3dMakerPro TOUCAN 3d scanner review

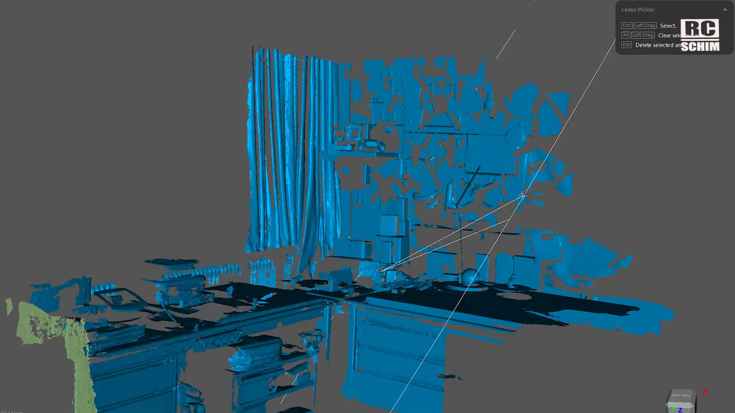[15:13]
Better than what you get with LiDAR.
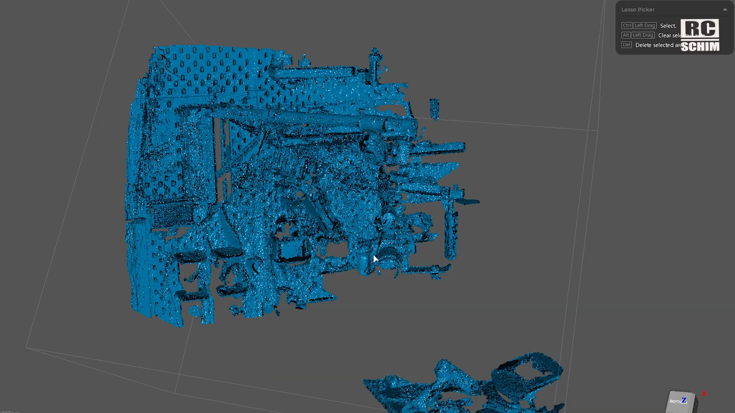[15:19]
Then here we have the other edge and it's a bit hard to see what it should be.
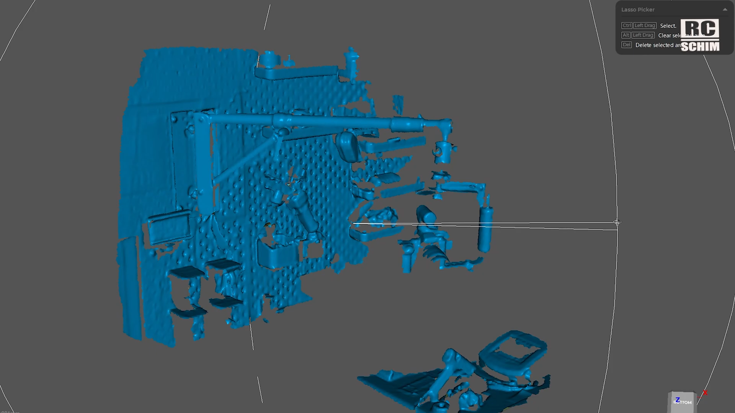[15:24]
But with the mesh it becomes cleaner. And you see I have this kind of camera crane thingy here.
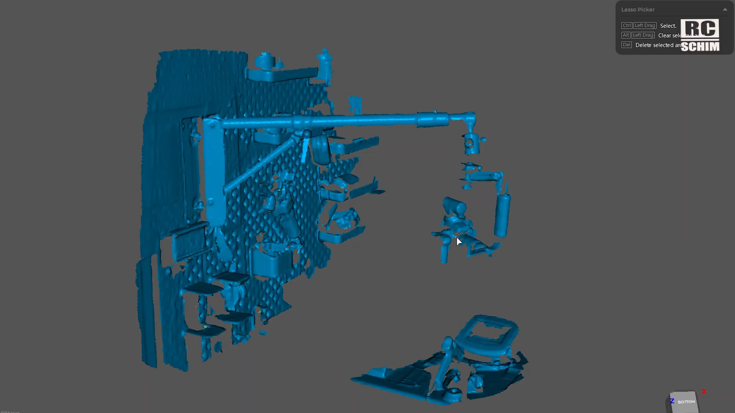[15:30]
Here's my YouTube recording cam. Some camera gear on the pack board here. The pack board is kinda okayish.
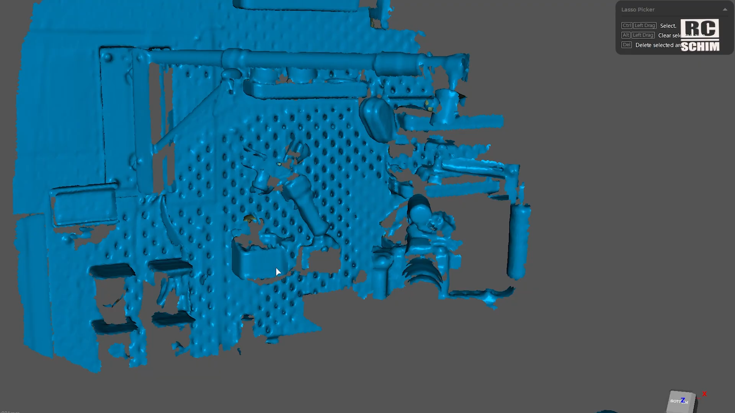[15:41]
So here's my Krogoose can. This is about 30 centimeters tall.
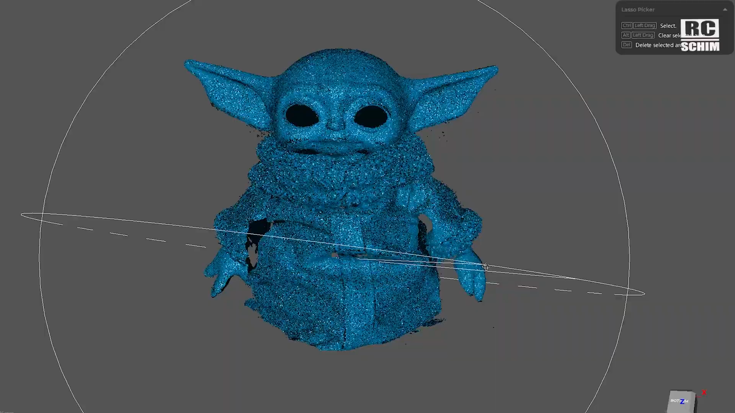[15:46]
Software really refined this model with all it's holes.
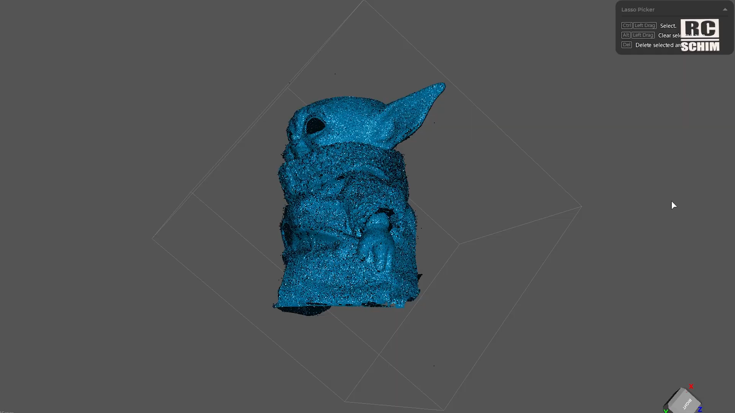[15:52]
A lot bloaty region in this one hand. So it removed its entire hand.
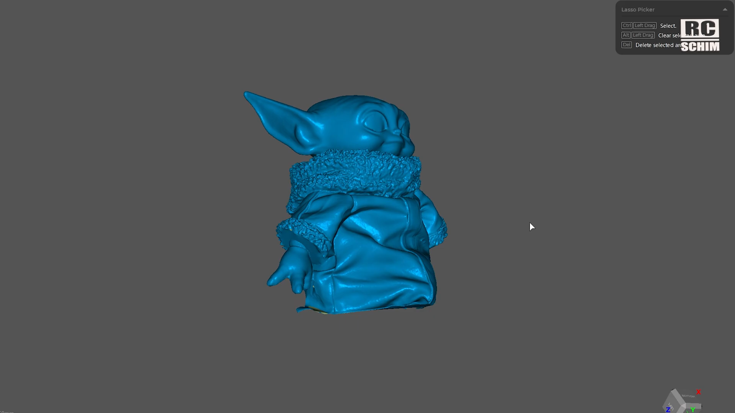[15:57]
Unfortunate. But in general head is a rubberish.
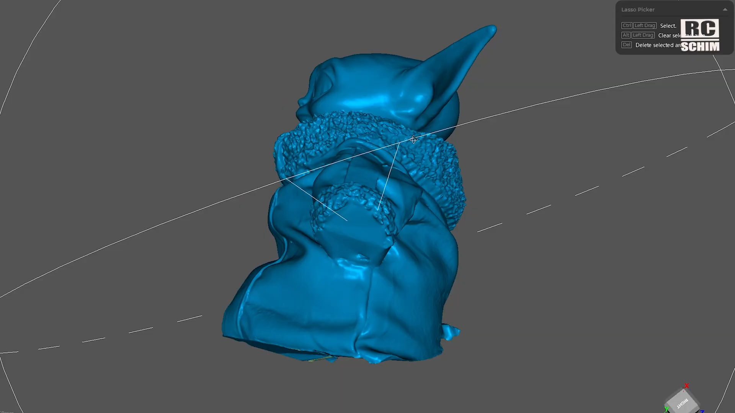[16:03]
Quite easy to scan surface. Eyes are black. Those have to be filled out.